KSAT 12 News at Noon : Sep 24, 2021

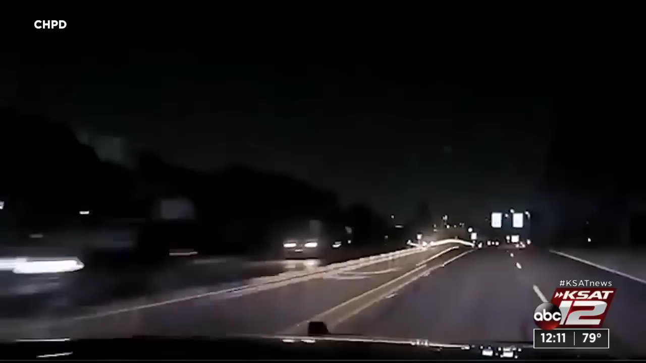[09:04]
Sergeant Ronald Singleton says it's part of an effort to show the community some of the issues they encounter. Let them see what we're actually doing out there on a day-to-day basis. That includes stalls, crashes and even high-speed chases like this one.